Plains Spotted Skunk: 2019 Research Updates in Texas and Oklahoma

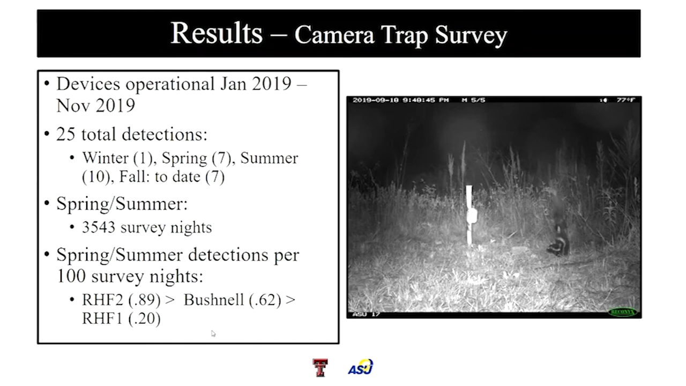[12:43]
The Hyperfire 2, the modern, the more recent, I should say, model of Reconyx was at 0.89. And the older Reconyx were at 0.2. Bushnell was at 0.62. And if you look at the remaining operational, both the Reconyx remained operational almost exclusively throughout the time period. But Bushnell's were low. And the reason for that is that blowing grass and other movement tended to fill up our SD cards by the fourth night.
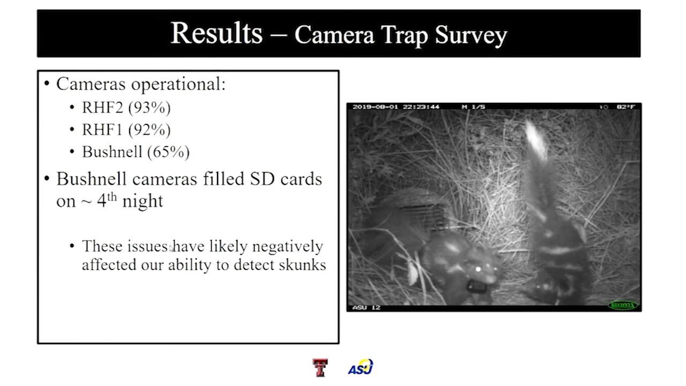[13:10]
And if we didn't get back out there, we were losing some obvious data that potentially was taken when the cards were full. As I said before, McCartney Rose are by far the most important resource that we've found to date.
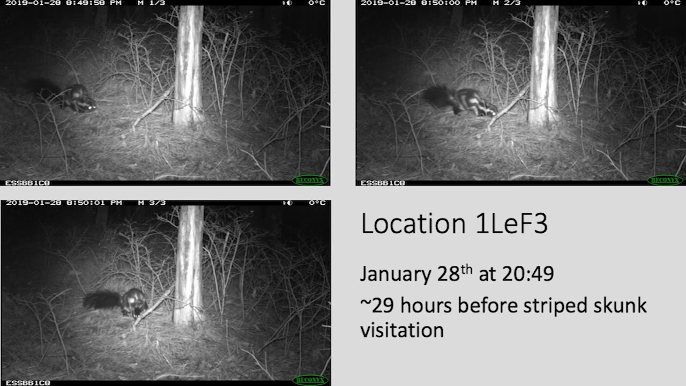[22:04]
Um and it was the first animal that we detected on that camera at that site and then it was the only animal for 29 hours before striped skunk visited that area. So the second location that we found the eastern spotted skunk was also that location we found in the pilot study.
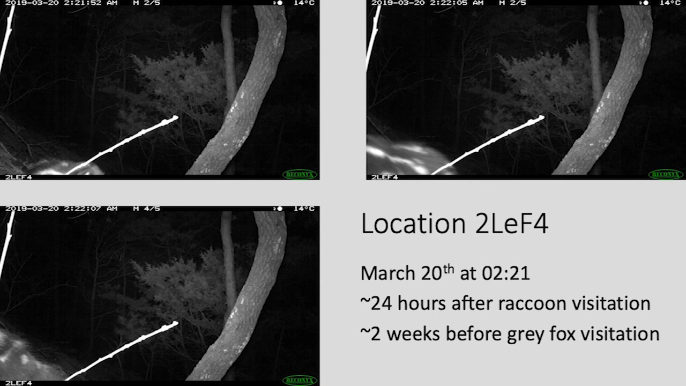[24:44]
We found this skunk 24 hours after a raccoon visited and then there was no activity until two weeks later when a gray fox visited this area. So the summary of the first field season showed that there was a 0.045 location success which was three out of 67 cameras.